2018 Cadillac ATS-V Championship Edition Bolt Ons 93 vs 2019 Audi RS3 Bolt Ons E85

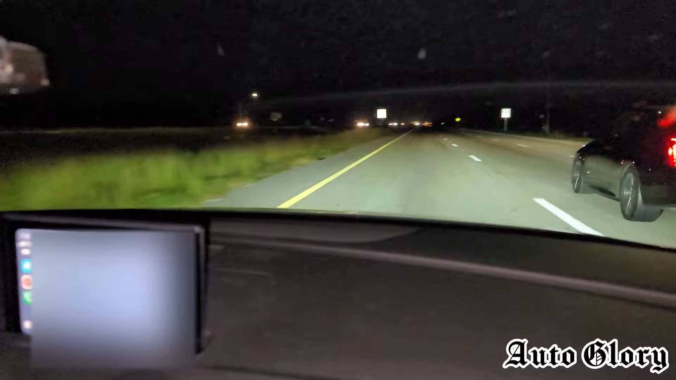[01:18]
so let's see how it goes all right guys so i'm here in the rs3 and the first race we're gonna do is from 40 miles an hour let me know when you're ready you ready one two three